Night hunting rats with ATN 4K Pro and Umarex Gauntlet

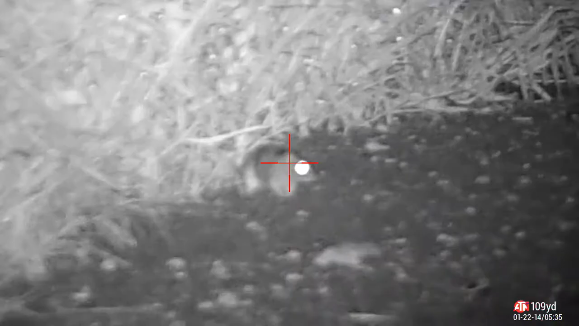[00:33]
See him, follow the grass line, I want to smoke him.
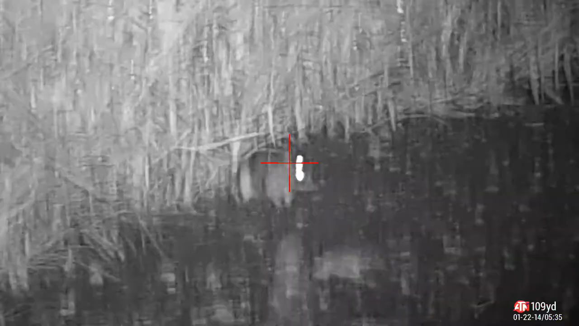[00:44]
Let's see this hit in slow motion, let's have a look.
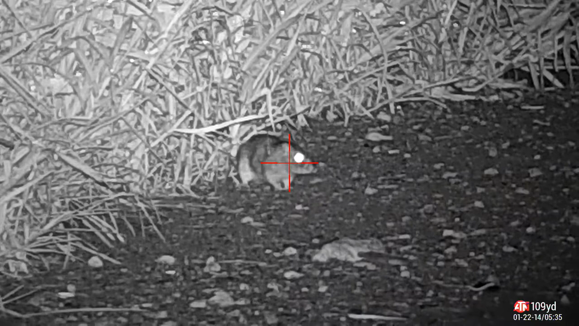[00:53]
Oh, he didn't like that.
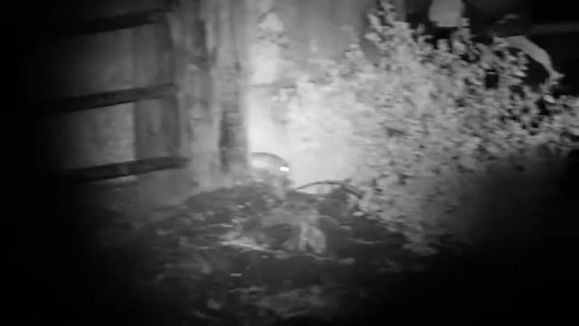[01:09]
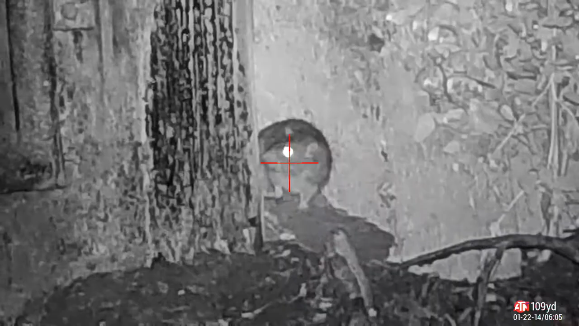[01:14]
Front, middle, like, ooh. The Predator PolyMag is delivering another wicked hit, so let's check this one out in slow-mo.
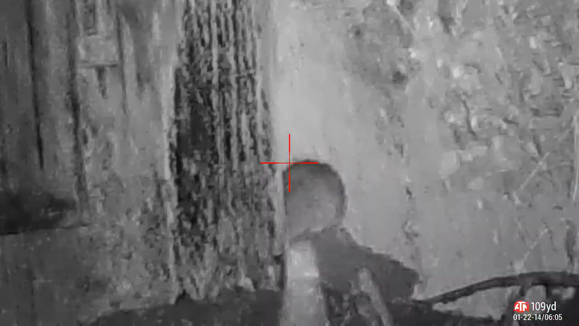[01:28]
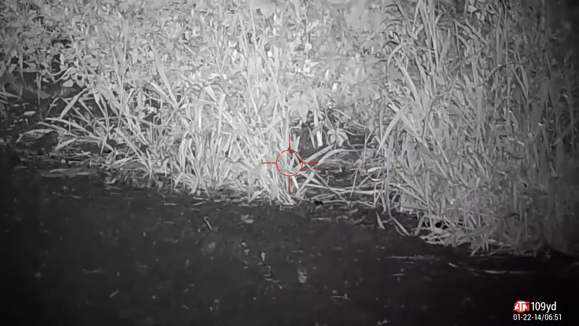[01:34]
These next rats are sneaky in the grass, let's see how it plays out. I can only see one right here, but his buddy's hiding in the back. Let's see what happens.
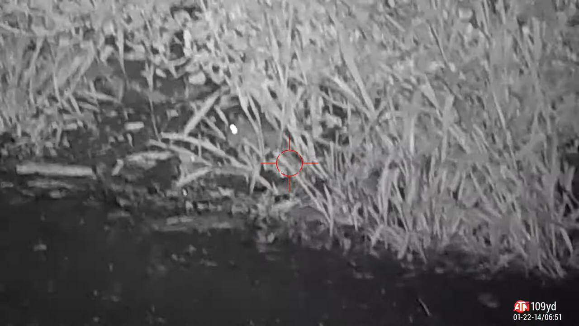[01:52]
After I get my gun reloaded, I get him in the crosshairs, steady, and put one right in the Boilermaker. As he's flipping around here, he's trying to figure out what the heck happened to his friend.
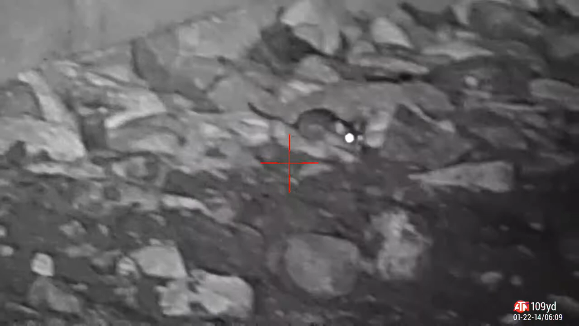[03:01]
Now this guy, he wouldn't sit still, so we couldn't get a good shot on him. He was also super close, so it was hard to take proper aim. We'll see a couple of fumbled misses before we finally put him down.
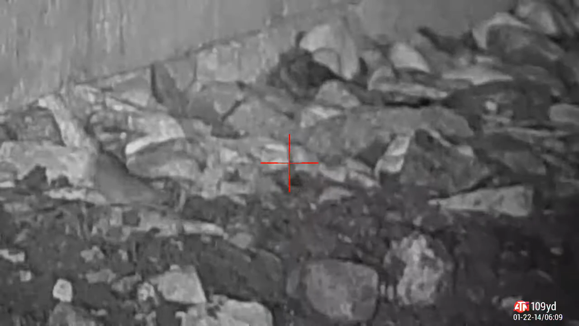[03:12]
Oh, this is the first miss. Tell Frank to follow up, ricochet,
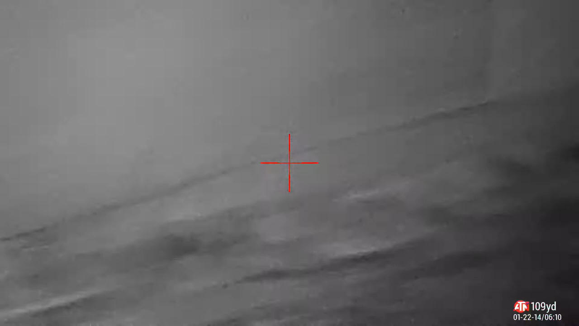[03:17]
and finally bead on him up against the wall, and drill him right between the eyes.